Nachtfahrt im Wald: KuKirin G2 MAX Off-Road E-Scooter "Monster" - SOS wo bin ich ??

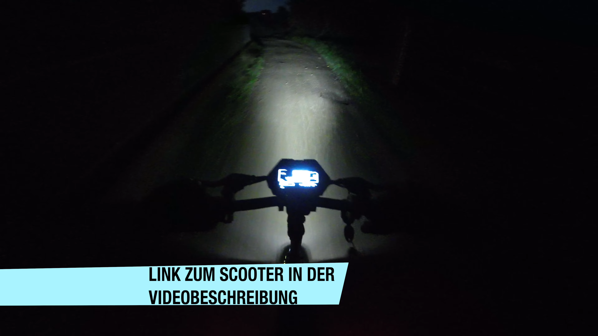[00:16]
Und ich bin gerade auf dem Weg Richtung Wald und dort werden wir eine kleine Nachtfahrt machen durch den Wald.
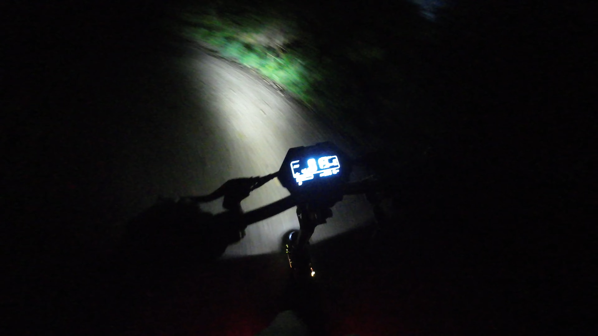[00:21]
Ja genau, um mal zu schauen, wie gut funktioniert denn das hier, und ich zeige euch da nochmal genau die Beleuchtung. Aber hier kann man schon erkennen, das Vorderlicht mit den 4 LEDs, das ja sogar mit Kühlrippen versehen ist, ja, weiß schon ganz ordentlich auszuleuchten. Aber jetzt geht's gleich weiter, wenn wir im Wald sind. Puh, das war schon eine kleine Katze. Ja, und die konnte ich gut sehen. Dünnes Licht macht ordentlich hell.
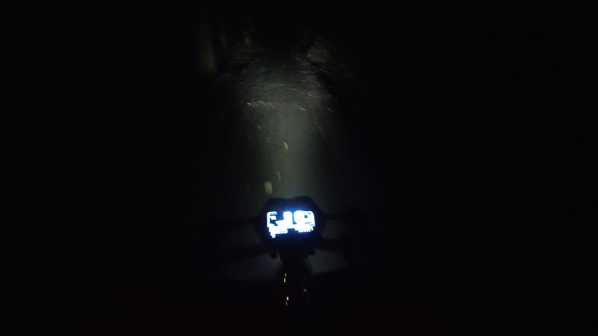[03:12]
Hat keine 10 Minuten gedauert, dann war der ganze Spuk wieder vorbei. Ja, und ich fahre jetzt hier durch den Wald und ich sehe wirklich recht gut. Ja, man muss natürlich jetzt hier ein bisschen die Geschwindigkeit reduzieren. Nicht so schnell. Ich könnte ja auch mal einfach einen Gang runterschalten. Ich war jetzt im zweiten. Und schalte mal in den ersten, dann kann ich hier auch mal Vollgas geben, in Anführungszeichen. Na, im ersten fahren wir ja gar nicht schnell, da sind es nur 13 km/h. Nee, das ist mir ehrlich gesagt dann doch zu langsam.